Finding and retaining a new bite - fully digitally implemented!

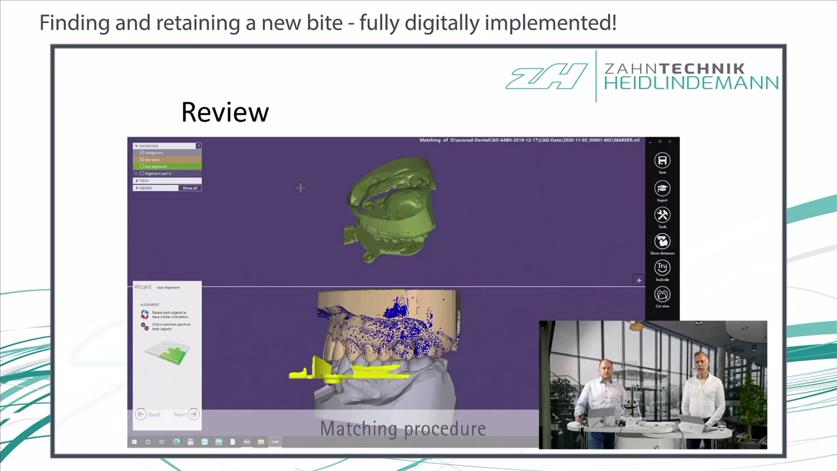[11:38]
the maxillary scan as it is in 3D space located at the patient's head.